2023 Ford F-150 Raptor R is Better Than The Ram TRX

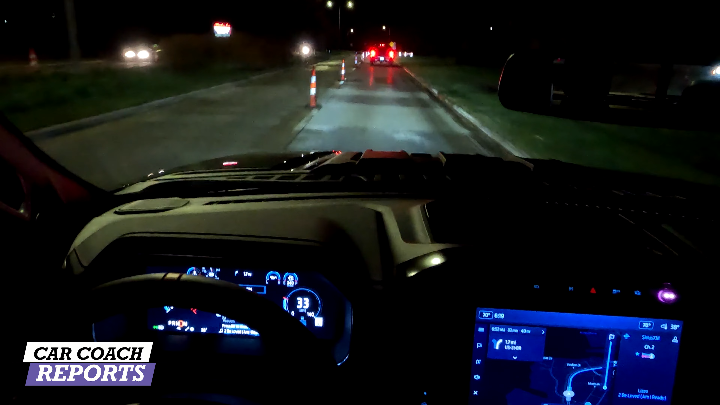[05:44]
We're out of the hotel in Muskegon, Michigan at 6 a.m., a little after 6. And we're taking the Raptor R up to Silver Lake.